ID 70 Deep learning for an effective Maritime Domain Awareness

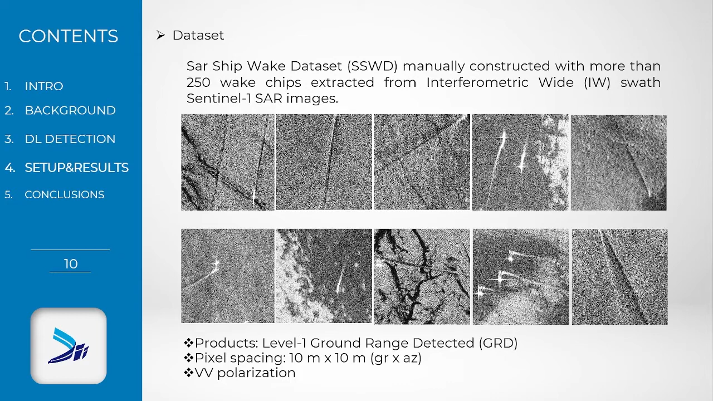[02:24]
Products correspond to the level 1 grand range detected, with a pixel spacing of 10 meters by 10 meters, and are all gathered in vertical polarization, to enhance the wake visibility.
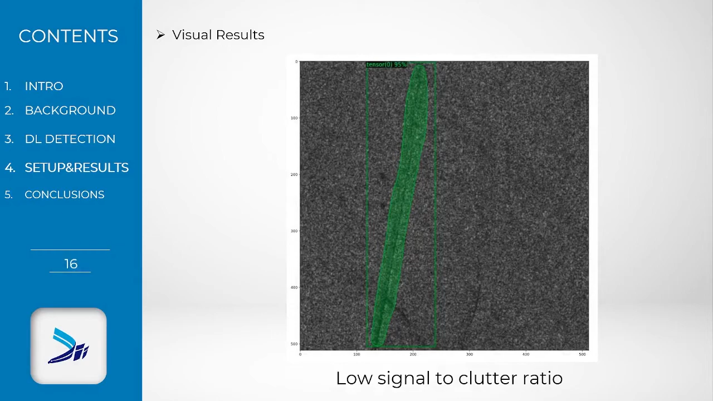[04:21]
in a low signal-to-clutter radio condition, and in the end, into a complex background condition.